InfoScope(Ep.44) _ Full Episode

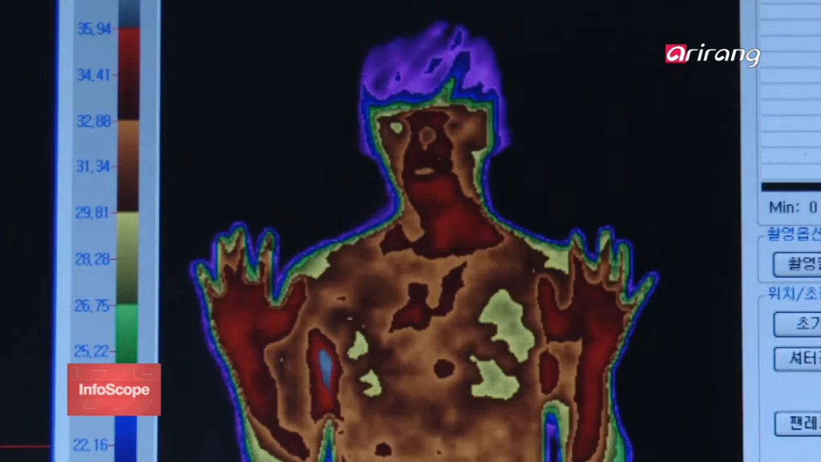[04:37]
To see what exactly happens to the body, we checked a person's skin temperature every 10 minutes.
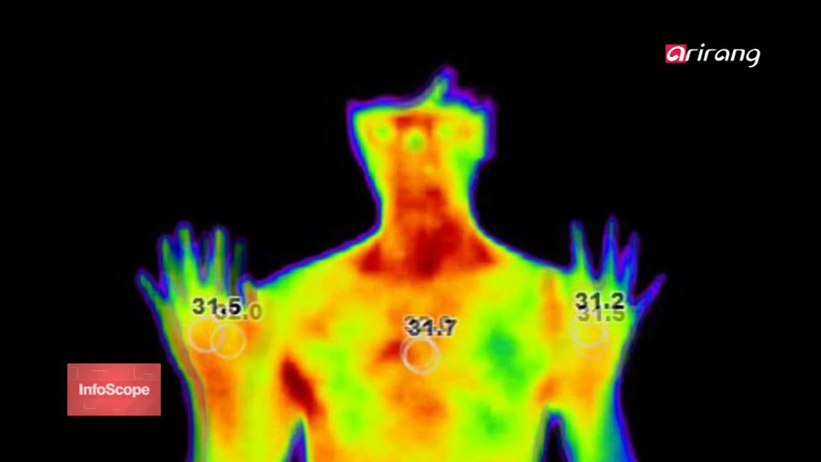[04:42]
20 minutes into the movie, the chest temperature fell by 1.3 degrees,